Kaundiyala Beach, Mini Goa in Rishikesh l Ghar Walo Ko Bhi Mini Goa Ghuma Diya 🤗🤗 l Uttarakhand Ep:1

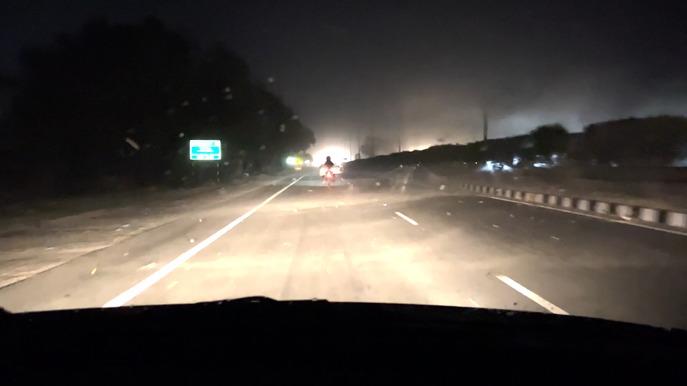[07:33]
ये देख लो रोड पे आंधी और बारिश भी आ गई भाई, ये ट्रिप में थोड़ा सा वो, ये क्या रोड पे ट्रिप पे ट्विस्ट आ गया हमारे, देखो गाइस ट्रिप पे आ गया ट्विस्ट।
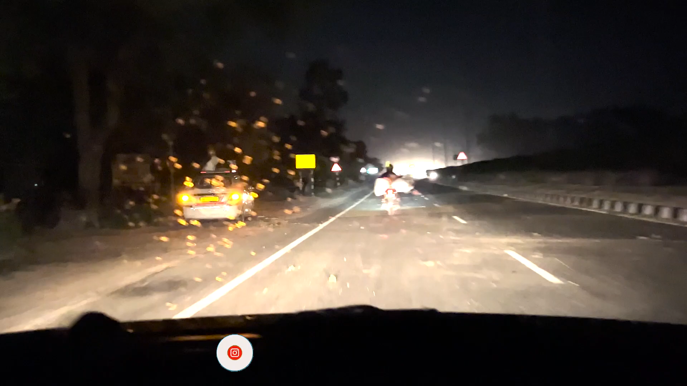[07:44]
देखो भैया अब वो ढक रहे हैं अपनी गाड़ी के सामान को भाई, ये देखो भाई साहब देखो, यहाँ तक आते आते घर पे थी गर्मी, यहाँ पर आते आते मौसम बदल गया भाई साहब,
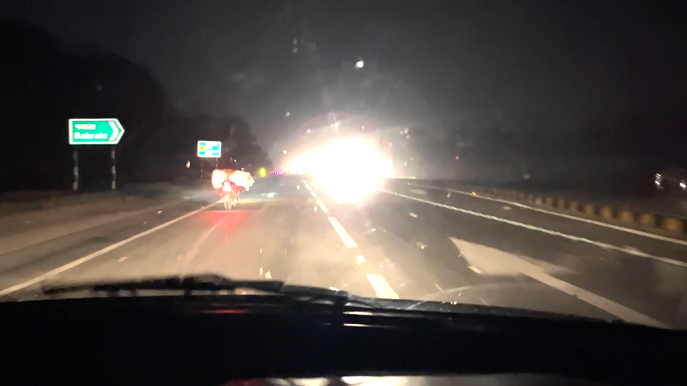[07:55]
रोड की पेन भाई सब कितनी तेज आंधी चल रही है, आप लोग देख पाओगे पेड़ क्या भयंकर उड़ रहे हैं,
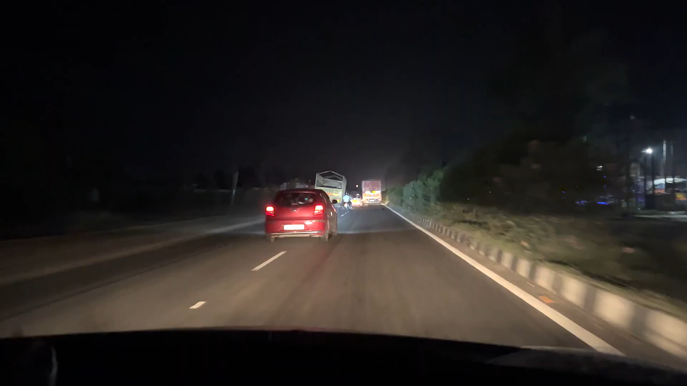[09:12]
ये देखो एक और नया, अच्छा ये ट्रक देख रहे हो आप, टेढ़ा टेढ़ा चल रहा है, काफी देर से ऐसे चल रहा है,
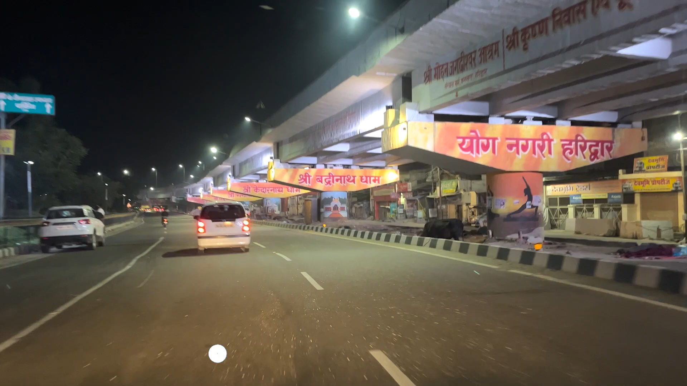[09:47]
तो भाई ये देखिए योग नगरी हरिद्वार हम पहुंच चुके हैं फाइनली, ये देखो भाई हरिद्वार का बोर्ड भी चला गया,